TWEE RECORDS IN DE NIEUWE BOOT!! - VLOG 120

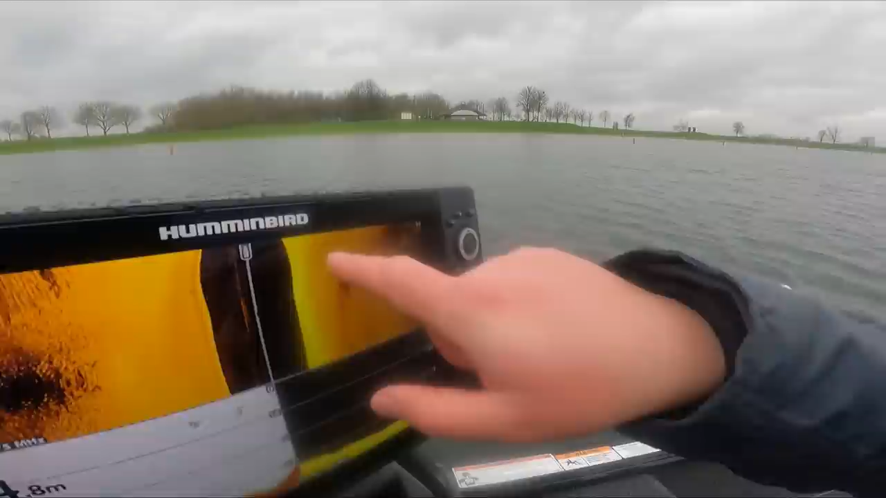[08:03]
Wat gaan we doen? Oh, ja. Deze vlekjes? Ja. Dat is de schaduwen, toch? Ja, dat is de schaduwen van de vis. Die sona die zendt een signaal naar rechts en naar links. Ja. Dus je ziet er hier een wit plekje. Zijn dit baars, hè? Nee, dit is aasvis.
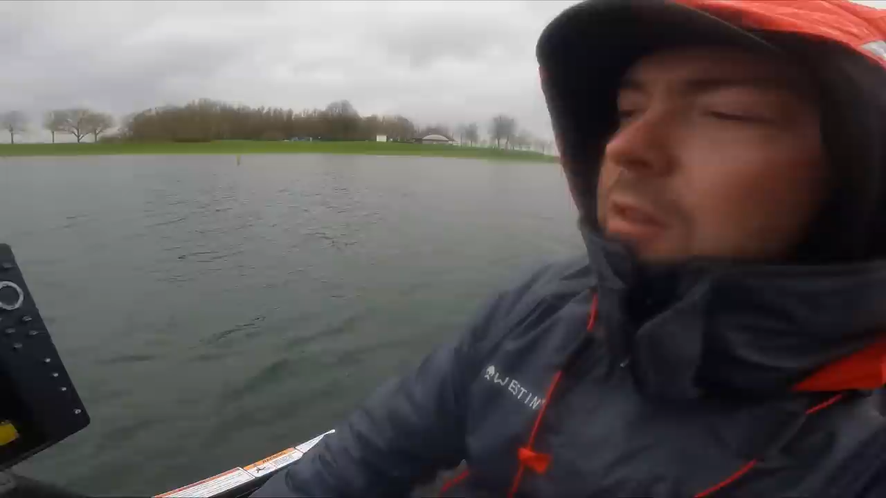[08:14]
Dit zijn, ik denk, brasems. Oké. Maar ik zoek eigenlijk individuele vissen, of kleine groepjes van drie, vier, vijf vissen, die bij een structuur liggen. Zoals hier links zie je een mooie zwarte plek. Ja? Dit is een mosselbank. Oké.
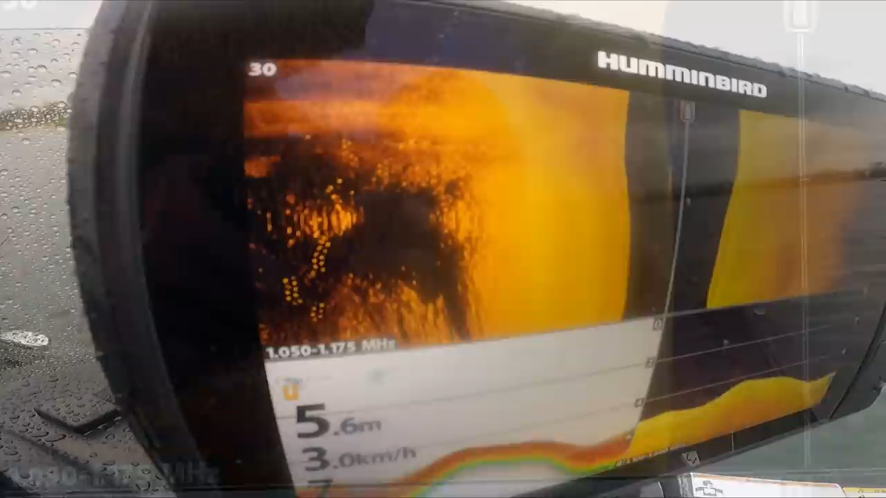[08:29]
On screen: depth 5.6 m, speed 3.0 km/h
En als je daar dan die witte stippen op ziet liggen, dan is het meestal baars of snoekbaars.
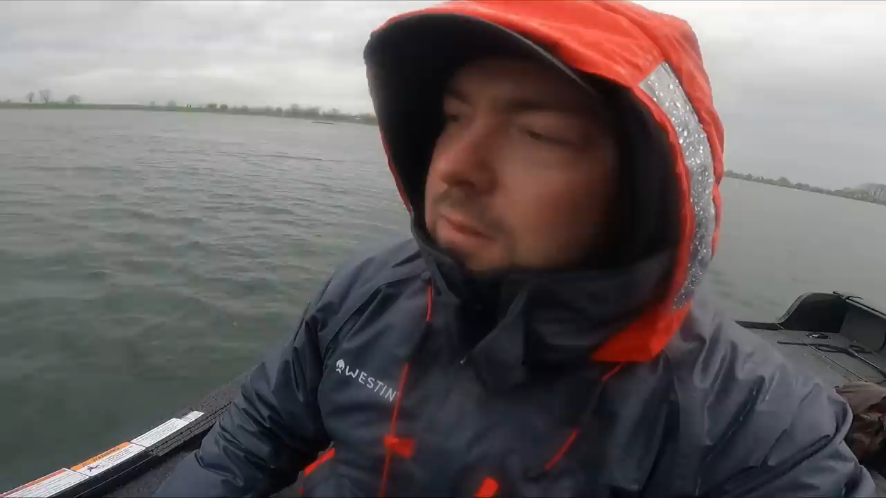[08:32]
Oké. Die roovissen houden ervan om in de buurt van structuur te liggen. Dus daar zoek ik naar. Maar het is niet zo dat je altijd vis vangt als je die visen ziet liggen op je dieptemeter. Het is nog steeds een beetje gokken natuurlijk. Ja. En ik heb ook heel vaak dat ik niks zie op mijn dieptemeter en dat ik vier, vijf baarsen vang.
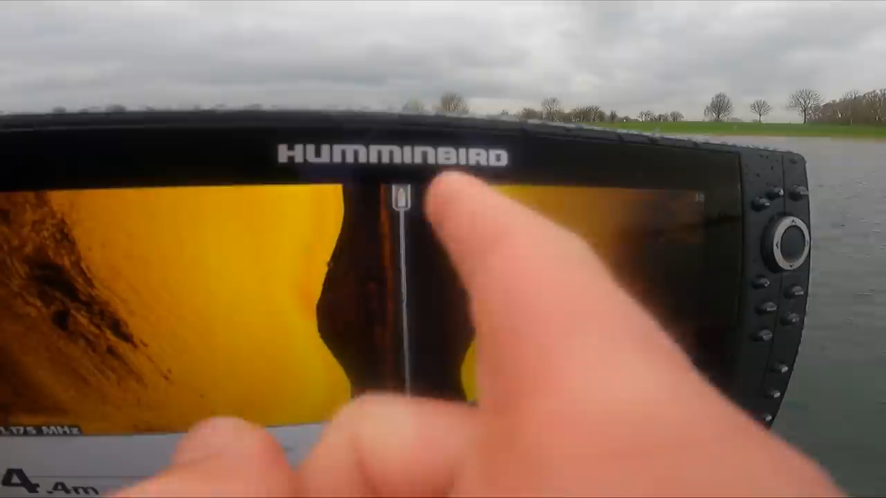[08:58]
Dus je moet ook gewoon vissen, maar nu zijn we gewoon helemaal aan het zoeken. En hier in het midden zie je een streep. Het zwarte gedeelte, dat is het water. Zo naar beneden, dus vanaf de boot naar beneden lees je dit. Dan is dit de bodem.
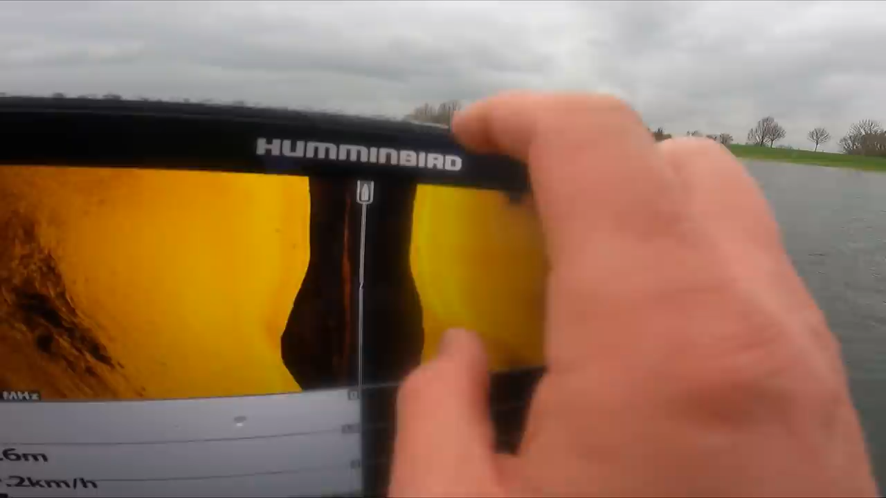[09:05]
En we kijken nu 30 meter naar rechts en we kijken 30 meter naar links.
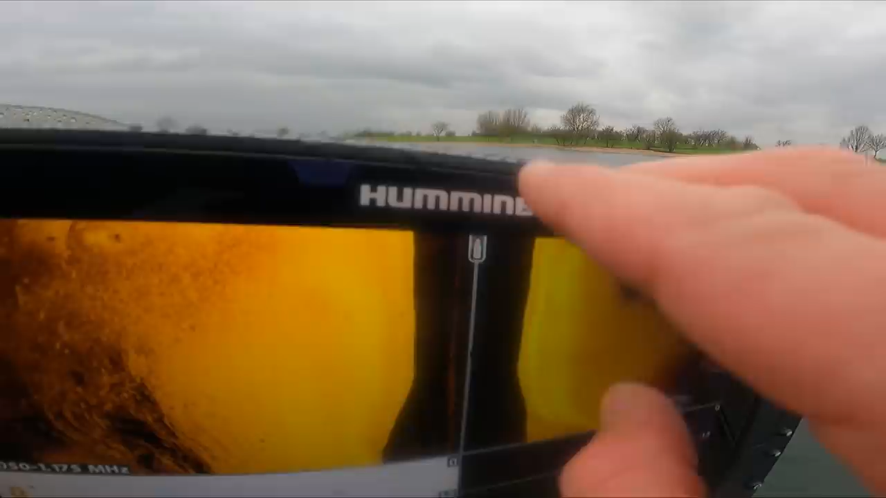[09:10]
En wat je hier zo ziet, dit wordt op dit moment afgelezen en dit is allemaal geschiedenis. Dus hier rechts zie je dus wel de structuur.
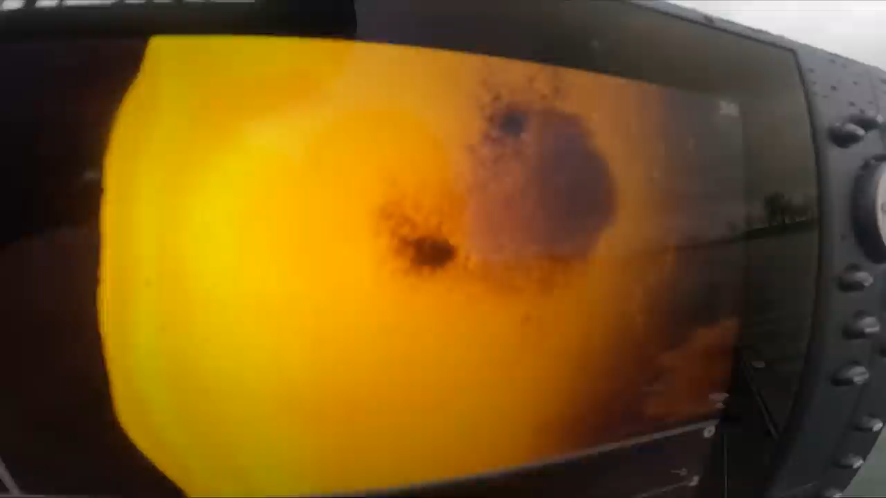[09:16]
Dit zou een mosselbankje kunnen zijn. Ja. Hier links zie ik een schaduw.
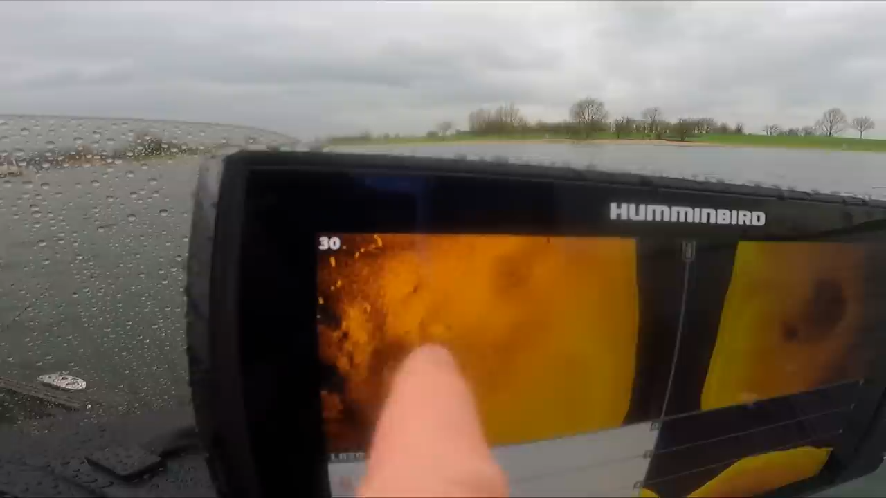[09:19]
Dat zou een vis kunnen zijn? Dat zou een vis kunnen zijn. En dit ook. Ja. Hier ligt een bultvis hè? Ja, hier ligt een bultvis. Je ziet ze heel duidelijk liggen, maar ik denk wel dat dit prazen is. Want dit is zo'n grote school. Kijk, je ziet er hier, je kan ze echt tellen.